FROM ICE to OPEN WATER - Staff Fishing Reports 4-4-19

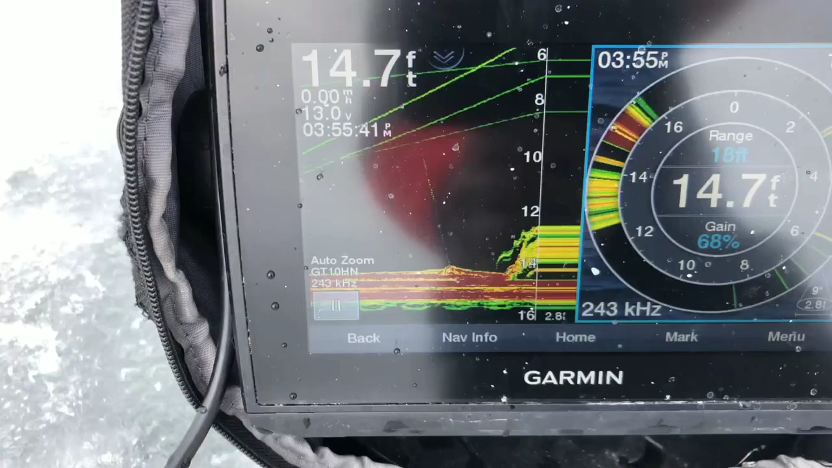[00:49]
On screen: depth 14.7 ft
Concentrating my depths anywhere between about 14 to 15 feet of water and I've been using small tungsten jigs with either waxworms, beaver tail or a whole minnow.